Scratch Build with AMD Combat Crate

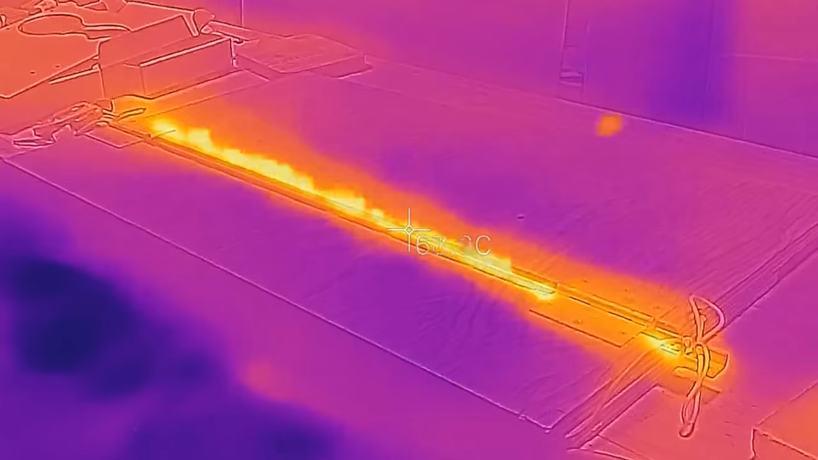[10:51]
Luckily, I still had the jig that I built for this for the original Aureole.